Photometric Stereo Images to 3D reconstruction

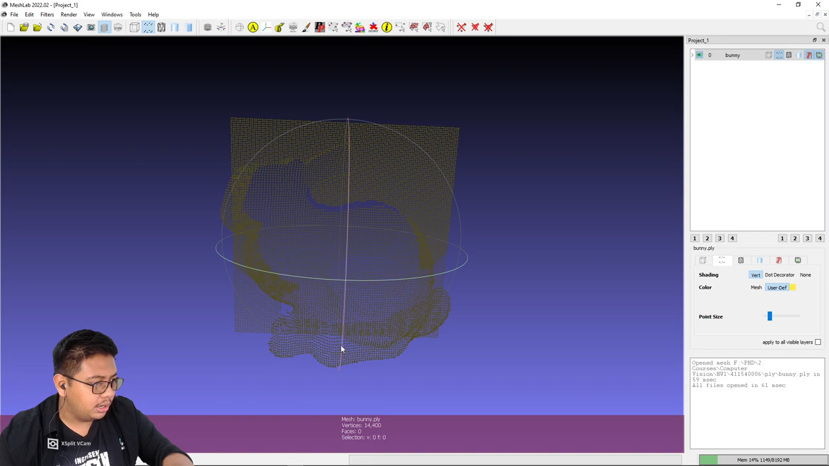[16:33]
You can see it's much better than what we doing before. As you can see, we know it's so detailed, which surface has more higher surface, the point cloud can be show directly and so clear compared with previously.
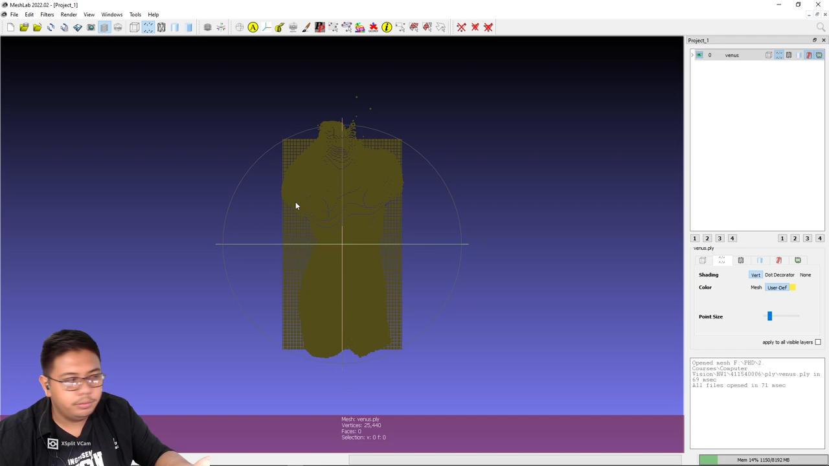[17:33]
As you can see from here, we can see directly it's so clear for the Venus image. We can see the reconstruction
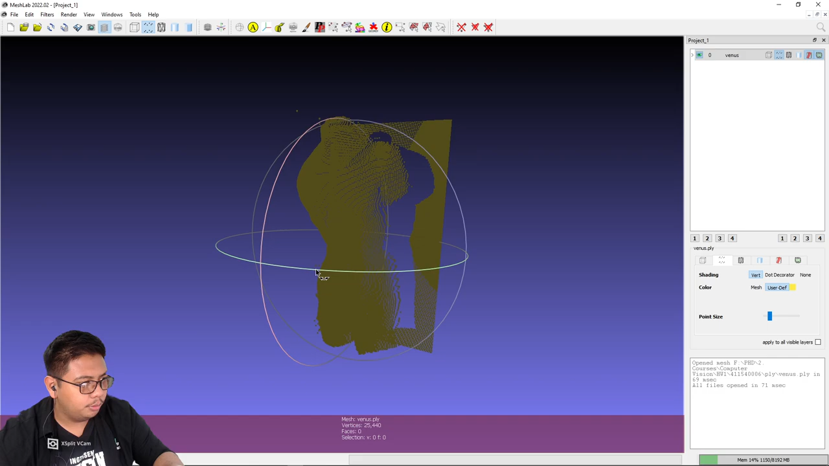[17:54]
of the 3D of the of this Venus is quite good. As you can see here, we can know which part that have most higher surface in this 3D output of the PLY file. And yeah, it's